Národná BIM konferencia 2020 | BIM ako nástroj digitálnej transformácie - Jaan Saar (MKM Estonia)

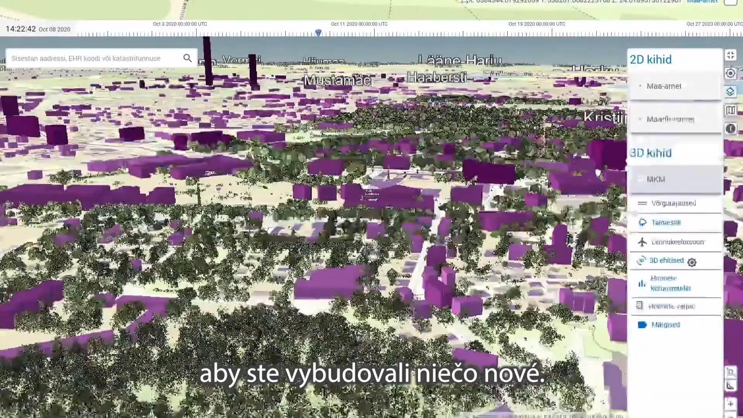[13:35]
to kind of build something new and for vegetation we're using
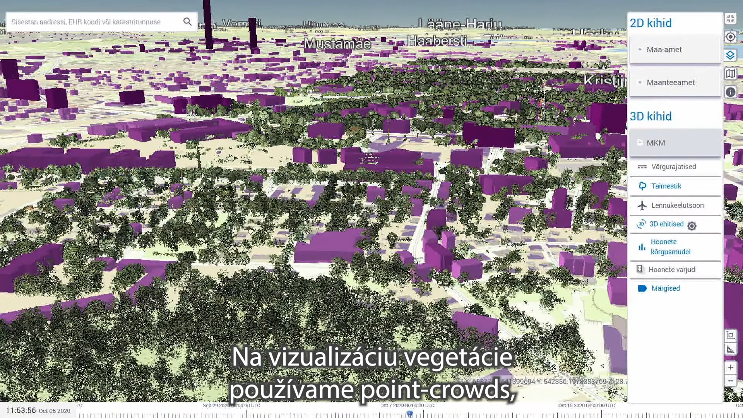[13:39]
point clouds to visualize them because it's very hard to model trees and stuff like that so